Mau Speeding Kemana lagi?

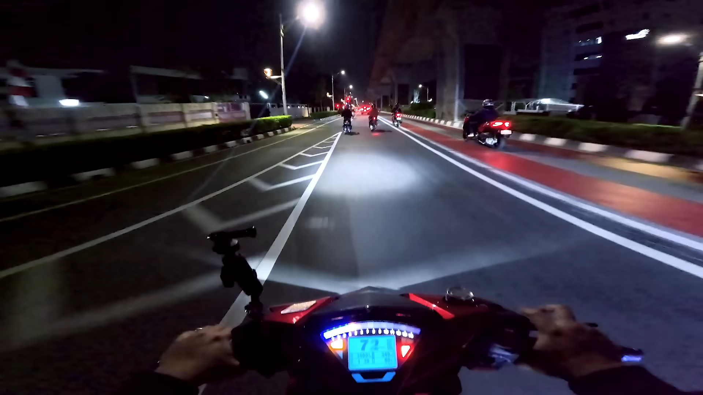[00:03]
Ada lampu merah dikit, udah pasti nyetar. Udah tahu gua ada motor tuh. Coba kita ke GP aja, ke GP. Ayo. Kiri aja, lurus aja. Kiri aja. Kiri aja. Iya, iya. Oh iya benar. Wah, udah aman. Wah.
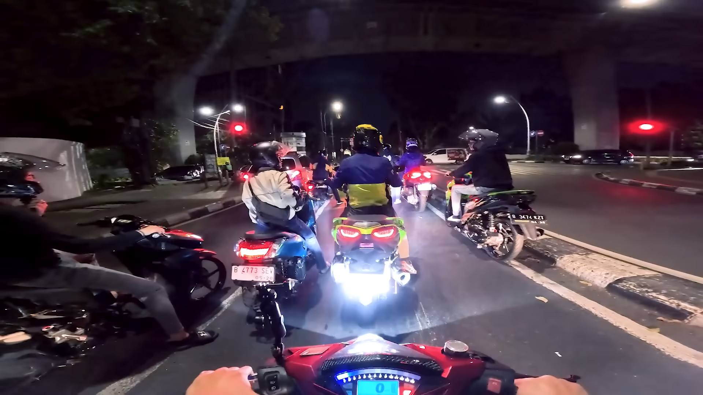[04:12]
Busuk lagi, kayak jadi ke JP loh, gipi. Mau khotbah gue nih. Wah rame tuh, mau nyetar nih, Ayo. Aduh. Panggil kanan aja. Aduh. Pengen nyetar ini, aduh. Ayo. Tapi susah di belakang.
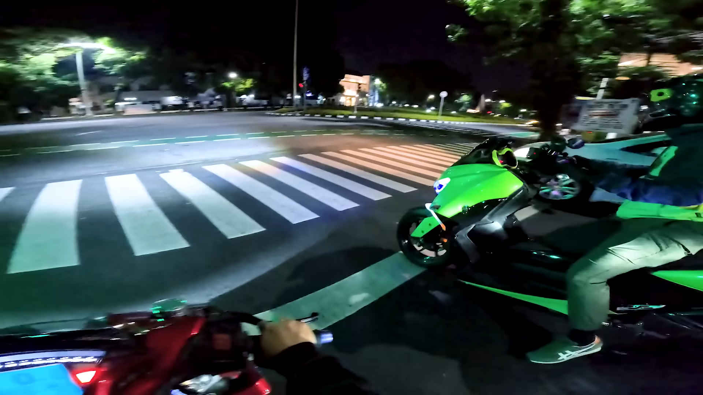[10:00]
Ya wes, ayo. Nah itu yang ditutup sebelah kiri rumah wakil presiden. Oh, Maruf Amin. Ya, Maruf Amin. Kalau Jokowi kan di sana. Ya. Capres di situ. Oh, ini Bapenas nih. Gua lagi study tour ini, guys. Nah, di sini kalau udah masuk sini kebanyakan kedubes. Oh, kedubes. Nih kanan kedubes apa? Lupa nih, ada pelang-pelangnya kok.
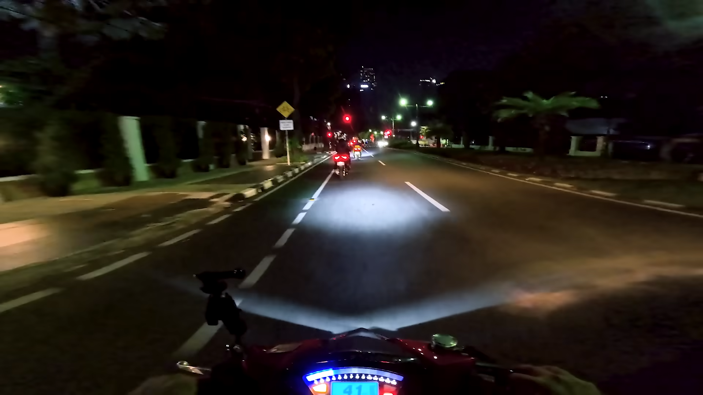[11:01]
Ini kita kalau mau ke Rasuna Said, Kuningan kita belok kiri. Wah, depan udah polisi. Iya, benar. Oh, gua tahu nih.
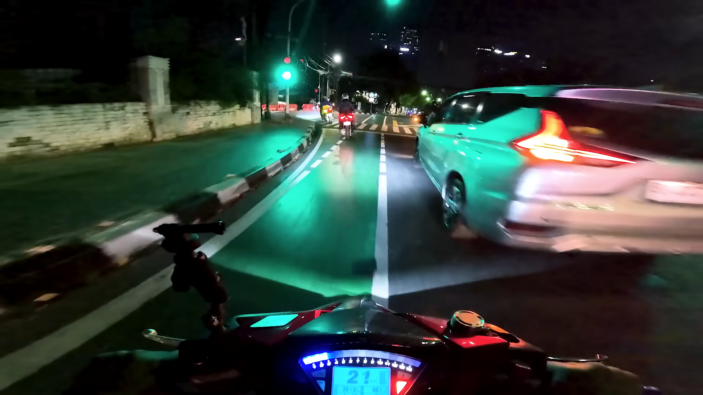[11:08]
Ya. Mau lurus HI kan? Ya, lurus HI. Udah ini soalnya sama menteng belakang. Ya. Oke, jadi study tour kita cukup singkat padat ya guys ya, tapi ya, bersama alap-alap motovlogger. Tapi ini ya, ini Om Pami keren juga sih, dia bisa tahu dong. Bangke emang ya. Ini orang pusat ya Om Pami ya, busuk.
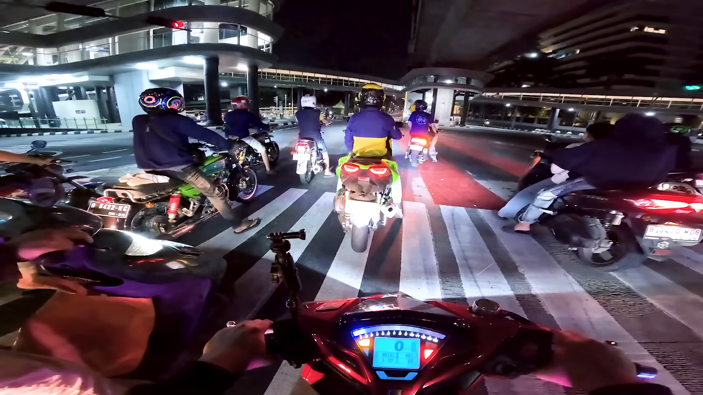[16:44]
Udah pasti ya lampu merah ya. Ayo hijau nih.